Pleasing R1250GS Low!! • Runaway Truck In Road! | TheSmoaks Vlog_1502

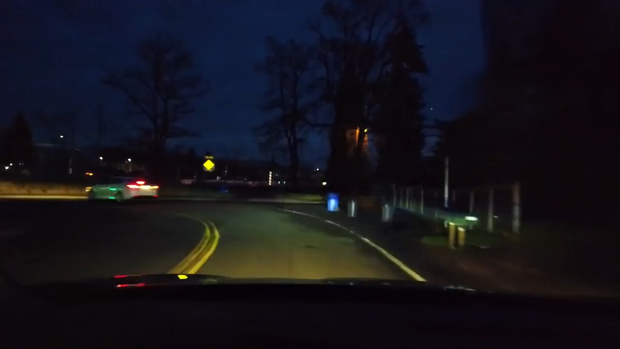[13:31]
a little woman oh look at that we done called ourselves a green light hold on you just hold on to that thought ah we got somebody coming at us though
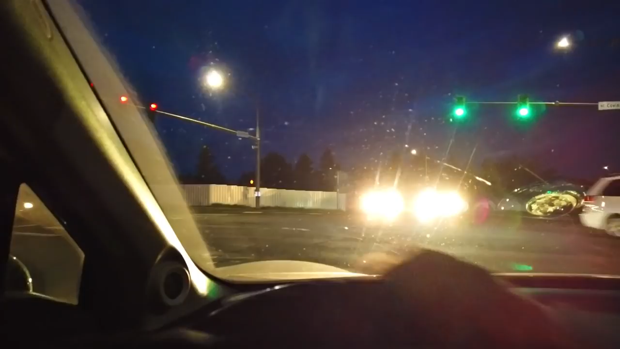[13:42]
oh that's bright lights bright light bright light
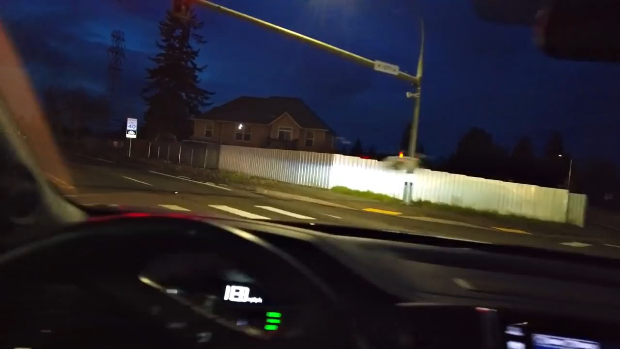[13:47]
anyway we're heading home what do you think of that
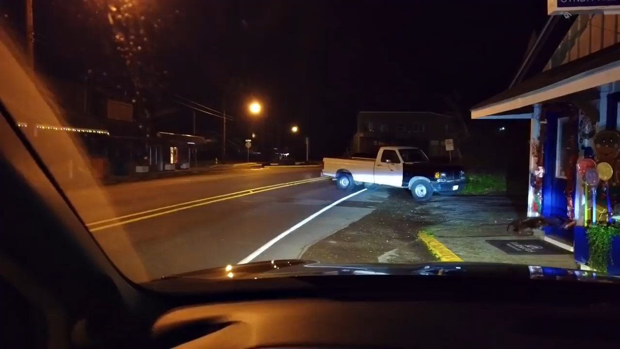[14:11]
what's going on did somebody not not put the park brake on or something something's funky going on here